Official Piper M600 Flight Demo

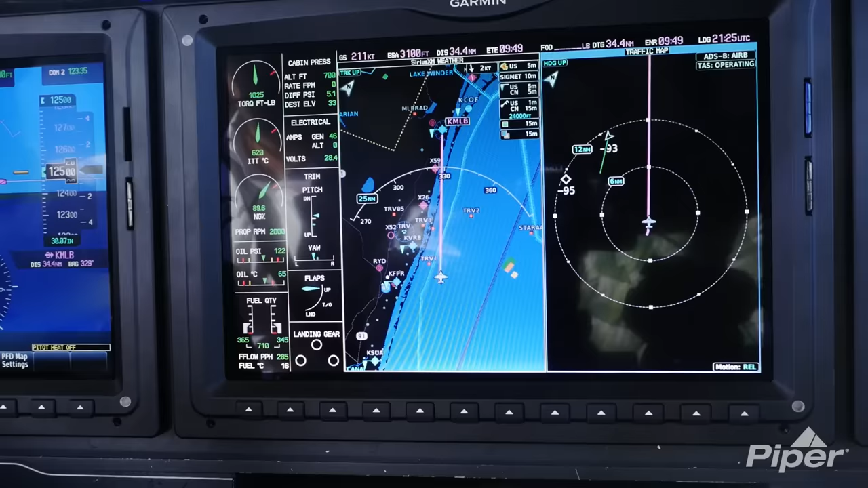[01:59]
are just a few functions that the GTC 570 can control.